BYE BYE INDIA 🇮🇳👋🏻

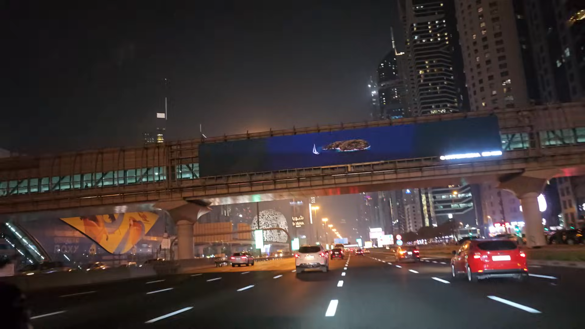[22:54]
સો આ છે ભાઈ નાઇટનું દુબઈ, કીધું તું તમને બરાબર છે.